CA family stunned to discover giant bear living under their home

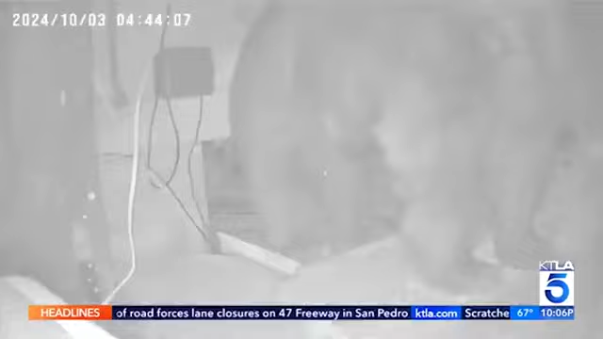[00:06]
Another bear is making itself right at home, squeezing in and out of a tiny opening under the house.
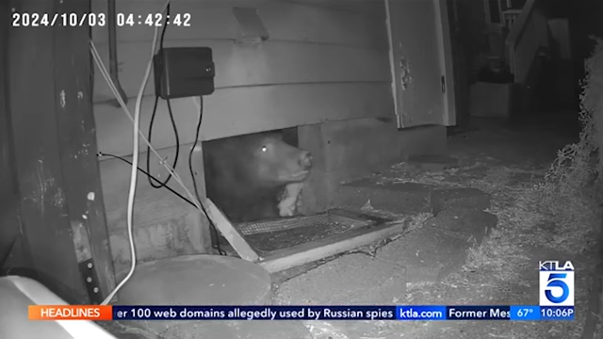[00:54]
Clawing at the crawl space, wiggling in and out of the house.